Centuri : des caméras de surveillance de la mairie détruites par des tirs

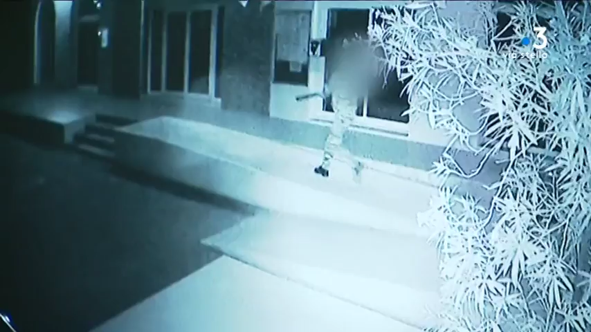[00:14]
Dans la nuit de mercredi à jeudi, un individu cagoulé, visible sur cette bande de vidéosurveillance, tire sur quatre caméras de la commune.
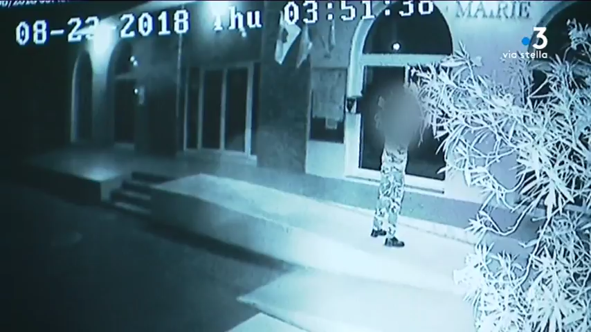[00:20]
La mairie de Chentoury, c'est quand même le symbole de l'État.